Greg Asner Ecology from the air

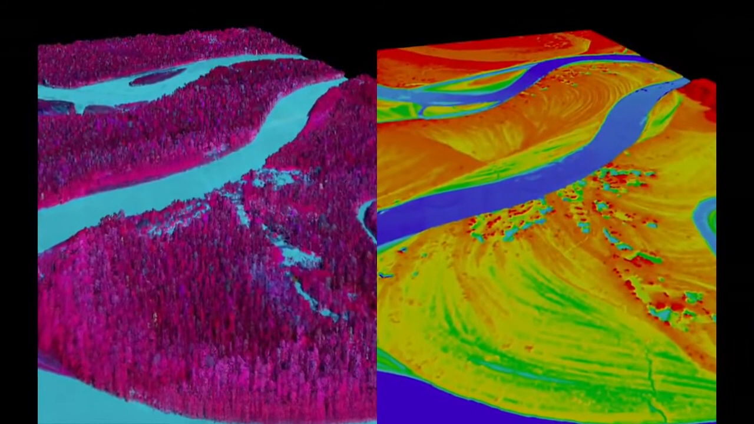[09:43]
And in this case, we found gold mining activity, all of it illegal, set back away from the river's edge, as you see in those strange pockmarks coming up on your screen on the right. Don't worry, we're working with the authorities to deal with this and many, many other problems in the region.
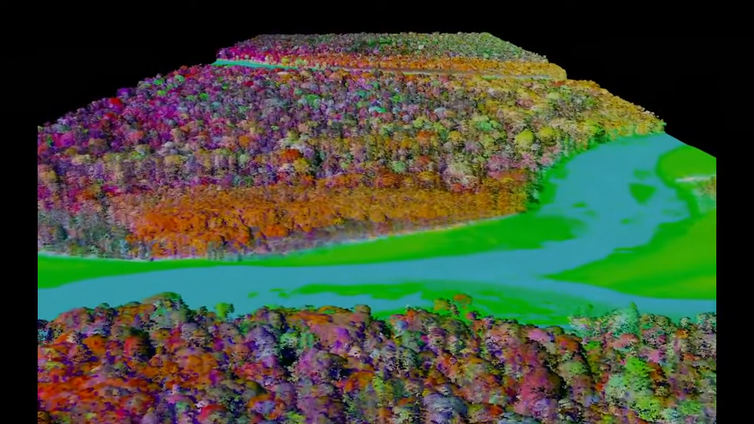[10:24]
Here you see actual data showing different species in different colors. Reds are one type of species, blues are another, and greens are yet another. And when we take this together and scale up to the regional level,
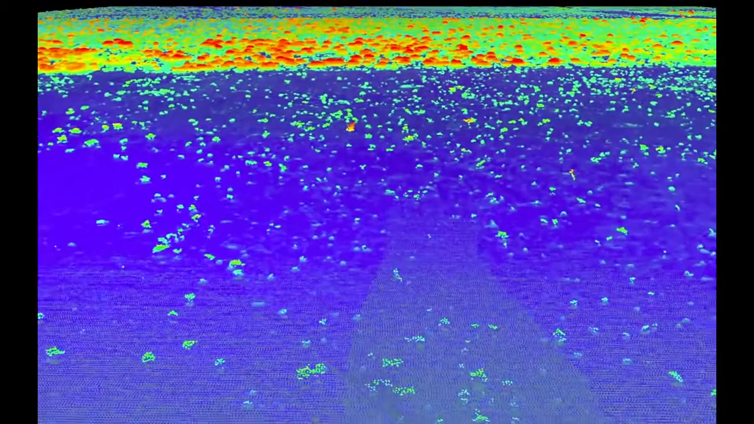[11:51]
In the foreground is an area with lots of fire and lots of elephants, wide open savanna in blue, and just a few trees.
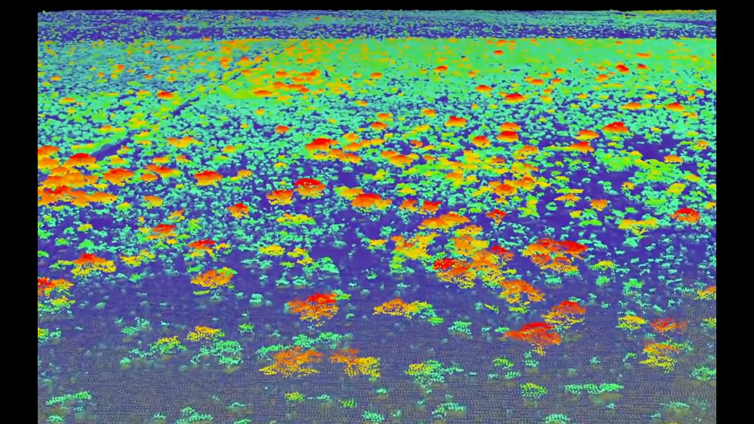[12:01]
As we cross this fence line, now we're getting into an area that has had protection from fire and zero elephants. Dense vegetation, a radically different ecosystem.
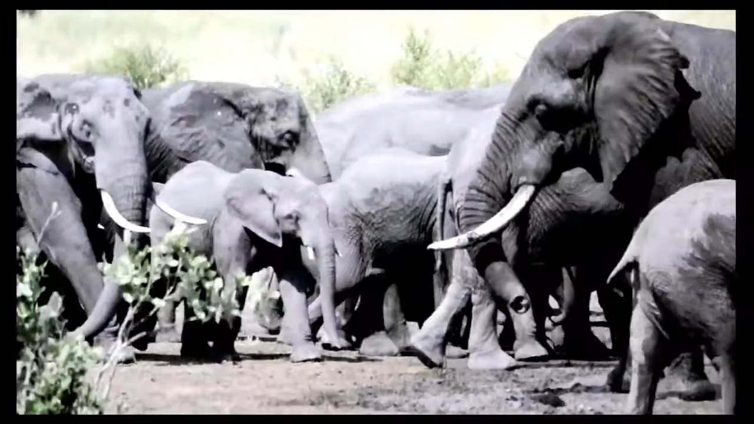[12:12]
And in a place like Kruger, the soaring elephant densities are a real problem. I know it's a sensitive issue for many of you, and there are no easy answers with this.
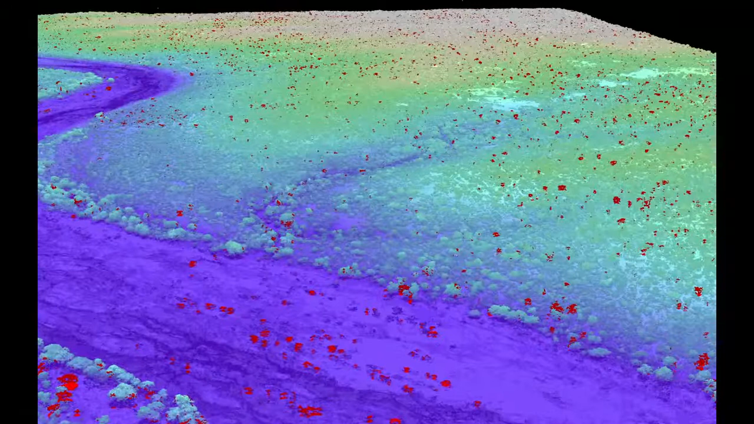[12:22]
But what's good is that the technology we've developed and we're working with South Africa, for example, is allowing us to map every single tree in the savanna.
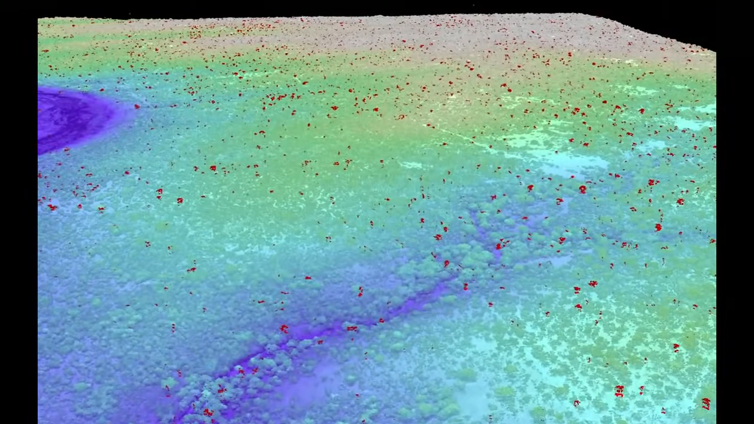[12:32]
And then through repeat flights, we're able to see which trees are being pushed over by elephants in the red, as you see on the screen,
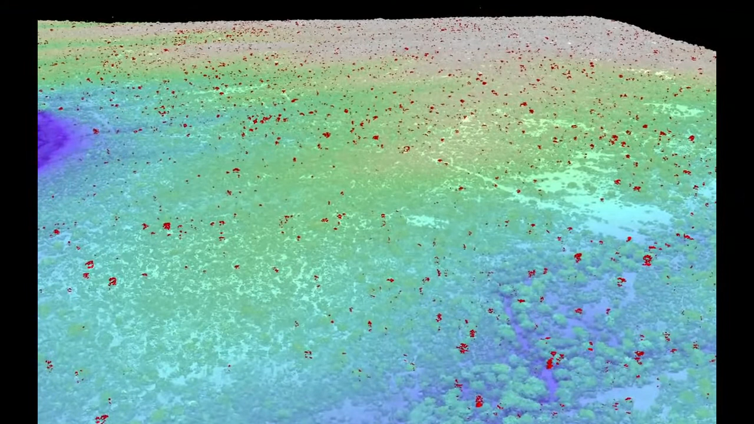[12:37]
and how much that's happening in different types of landscapes in the savanna. That's giving park managers a very first opportunity to use tactical management strategies that are more nuanced and don't lead to those extremes that I just showed you.